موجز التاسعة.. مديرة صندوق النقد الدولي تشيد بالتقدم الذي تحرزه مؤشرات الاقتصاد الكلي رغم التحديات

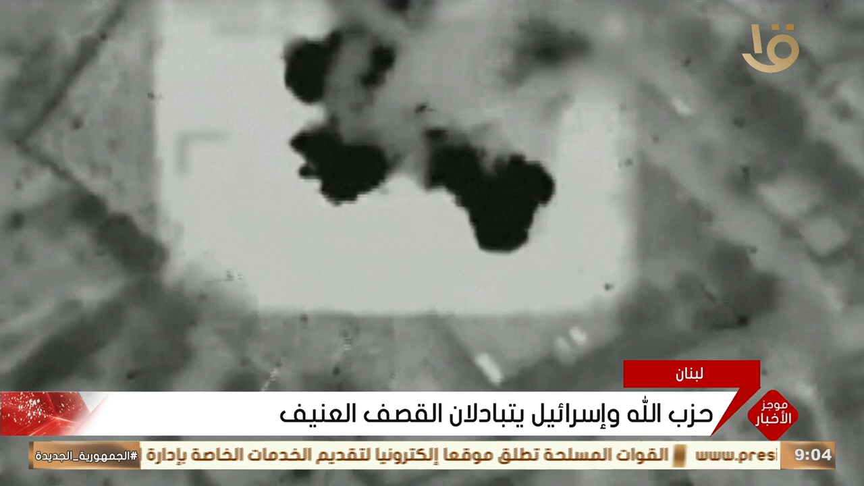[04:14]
الاحتلال الإسرائيلي المقر المستحدث لقيادة اللواء الغربي شمالي إسرائيل
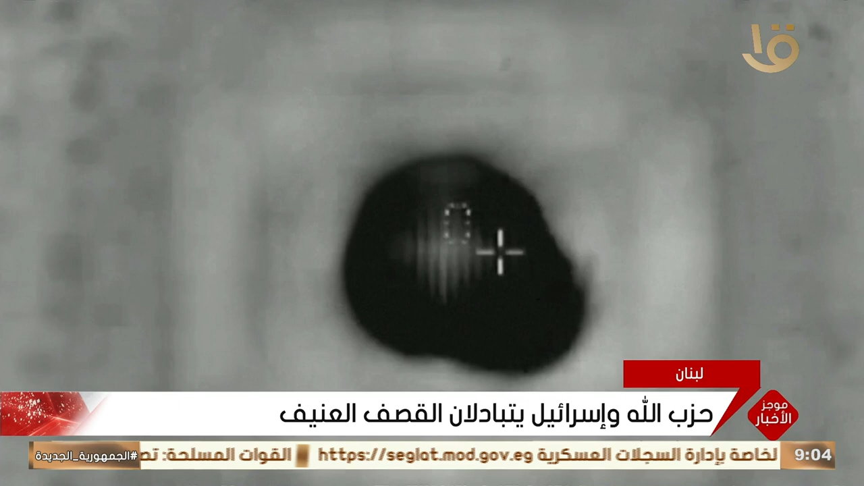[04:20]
واستهدف حزب الله بصاروخ موجه دبابة ميركافا عند بوابة
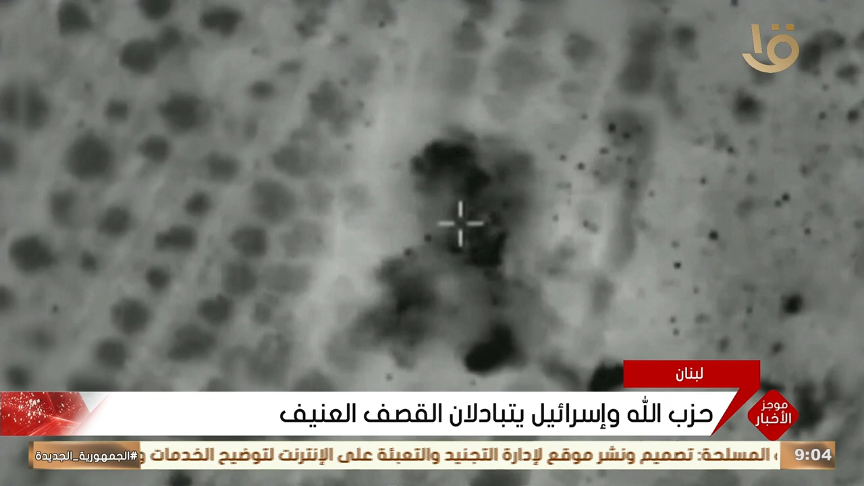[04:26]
المطلع ما أدى إلى احتراقها ومقتل وجرح تقمها من جانبه قسف الجيش الإسرائيلي مناطق بعلبك والخيام وأصدر مجددا أوامر إخلاء لسكان في منطقتين بعلبك ودورس